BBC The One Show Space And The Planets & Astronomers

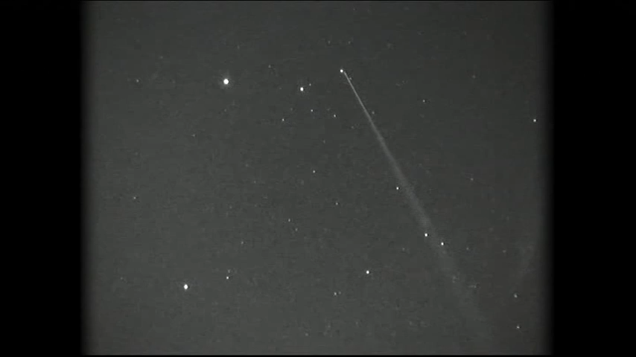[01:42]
And they're actually two stars in the constellation of Gemini. It's Castor and Pollux. And I'll be very careful how I say that. But it's actually the constellation of the twin. You can see it's sort of a rectangle on its side. Yeah? Oh, yeah, yeah.